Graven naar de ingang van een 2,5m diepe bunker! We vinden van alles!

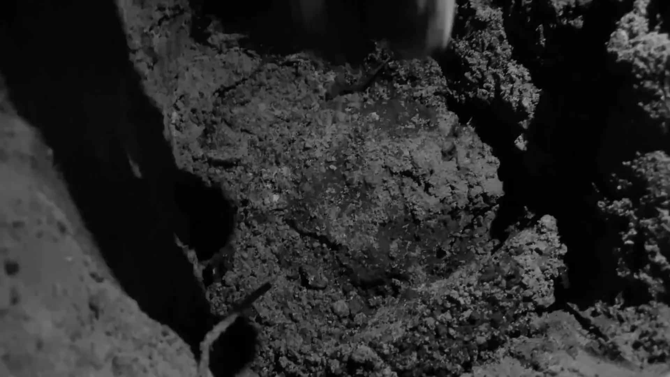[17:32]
ik zal er onder een mesje liggen kijk daar hier zit allemaal spul in allemaal lerend doeken
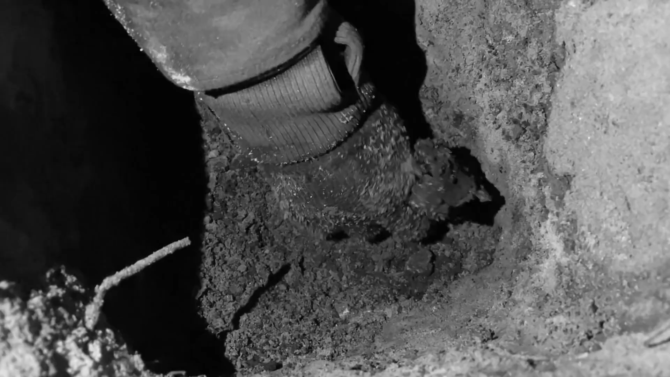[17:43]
er ligt iets moois onder ik pak die even dat is een mesje denk ik of niet wat is dit
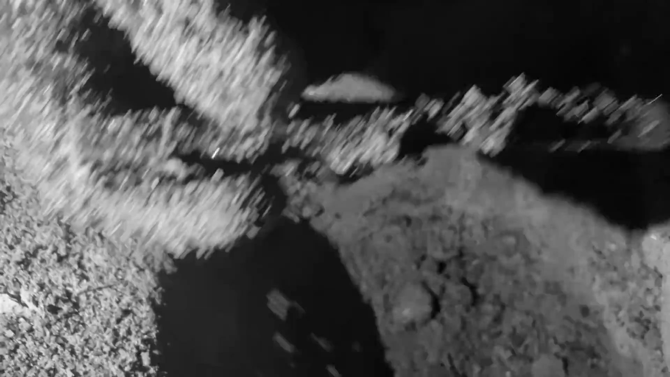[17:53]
het is een houtje het is een houtje ik dacht dat het een mesje was